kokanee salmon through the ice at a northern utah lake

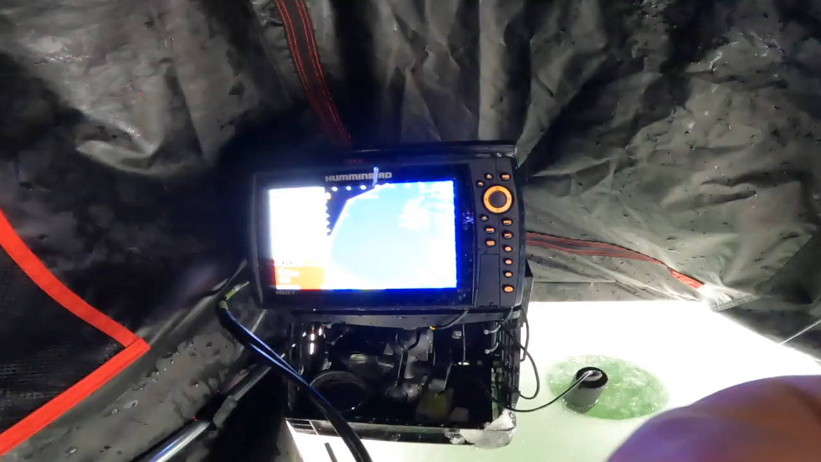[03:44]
That's a big school of kokanee.
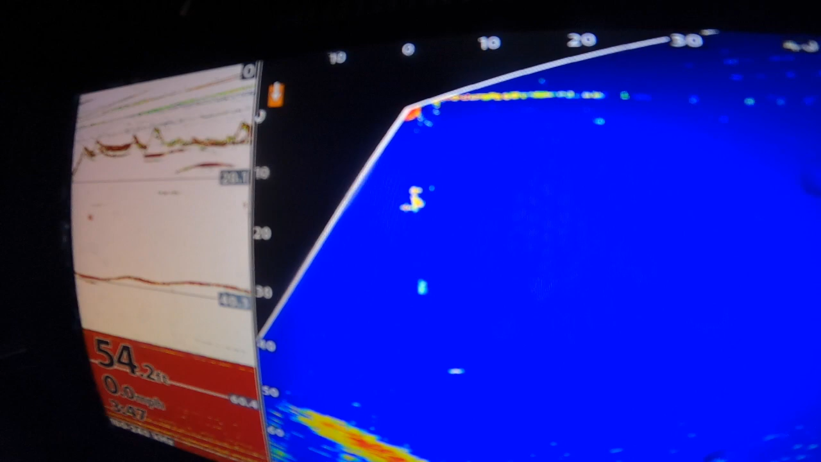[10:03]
On screen: depth 54.2 ft
crazy look at this scotty kokanee underneath me oh we just hit it i missed him